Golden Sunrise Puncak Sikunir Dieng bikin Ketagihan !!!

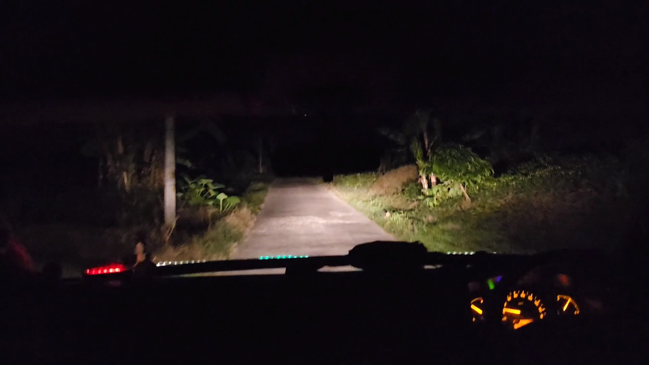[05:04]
Karena perjalanan kami perjalanan malam, jadi otomatis karena ini jalur alternatif, jalannya relatif sepi sepanjang perjalanan kita itu. Dan treknya juga
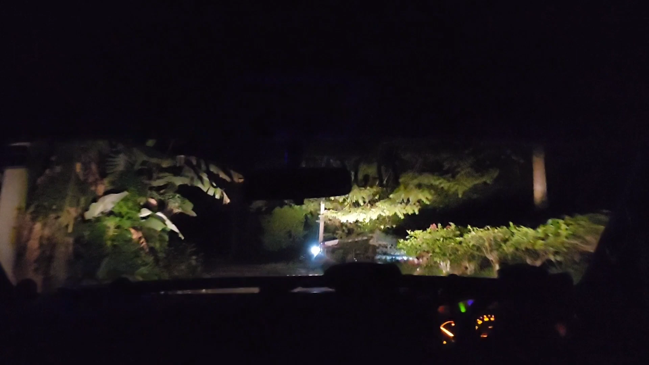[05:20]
lumayan nanjak-nanjak karena memang kita ke daerah Dieng itu daerah yang tinggi, jadi jalanannya juga naik terus.
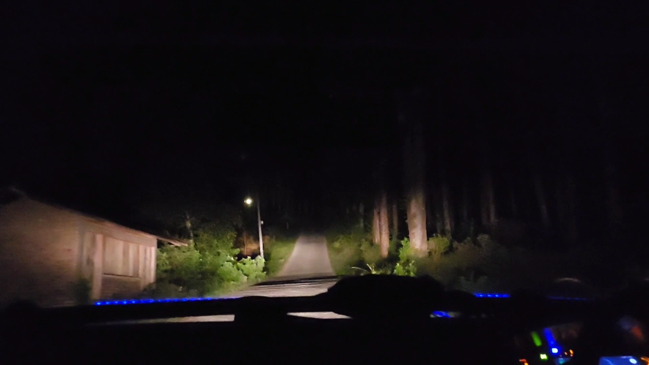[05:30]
kita juga banyak melewati daerah-daerah sepi, termasuk hutan-hutan. Di situ banyak di antara kami yang terbangun tidak tertidur di jalanan.
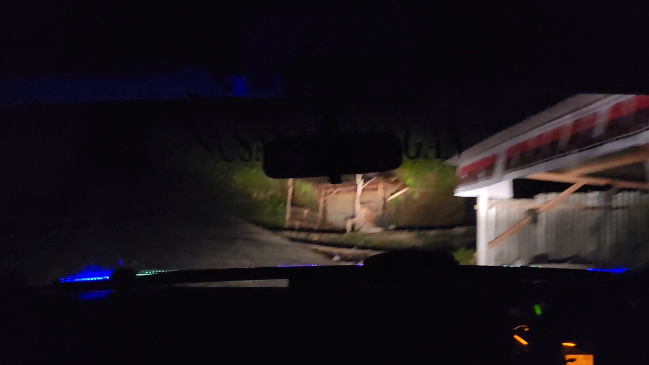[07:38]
Dan ketegangan sudah mulai berkurang ketika sudah melewati tanjakan Krakalan. Tapi masih sepi ya di jalanan karena memang itu tengah malam, sekitar jam 2 malam. Dan suhu di luar itu sekitar 18 atau 19 derajat.